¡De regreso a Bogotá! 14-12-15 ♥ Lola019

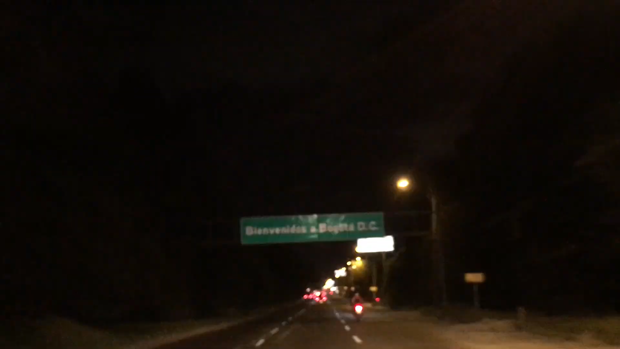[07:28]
Y bueno, ya pasó el pico y placa, así que vamos hacia Bogotá y llegamos.